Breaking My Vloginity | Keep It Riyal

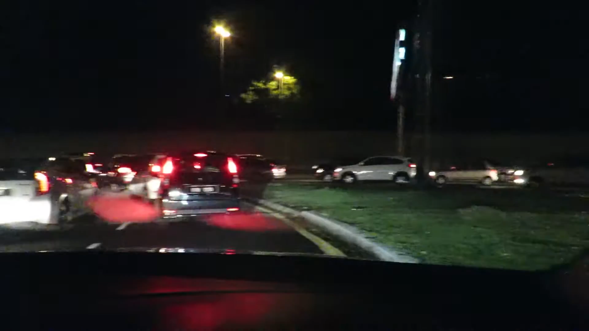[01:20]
That's the traffic right now. That's what I gotta go through. Wish me luck.